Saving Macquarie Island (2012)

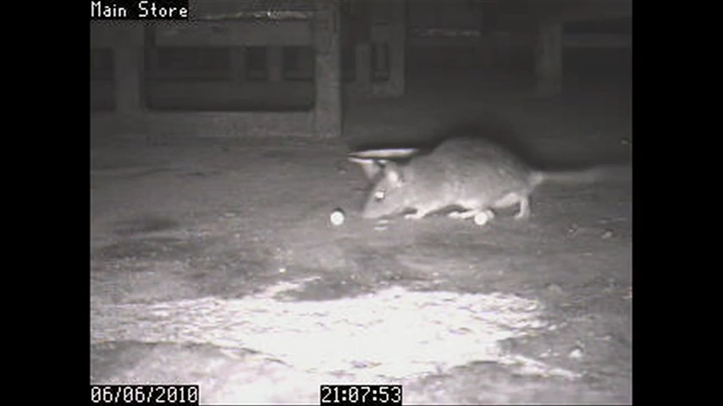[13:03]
The success of the baiting is a difficult one to gauge. You expect to find dead target animals around about four to five days after you first bait an area, which we did.
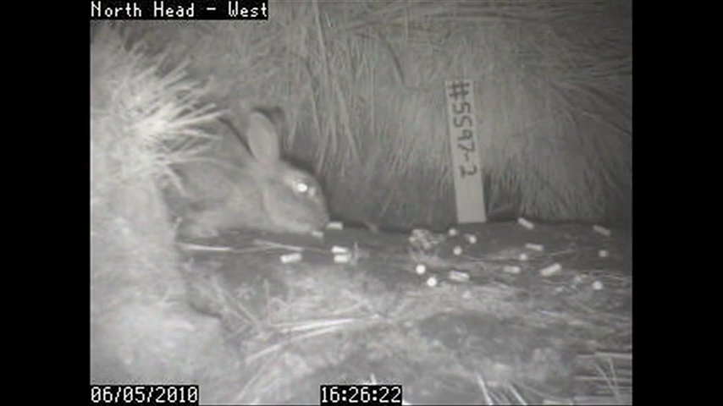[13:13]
The critical question is how many of the target animals are we getting, and that's a really hard one to gauge.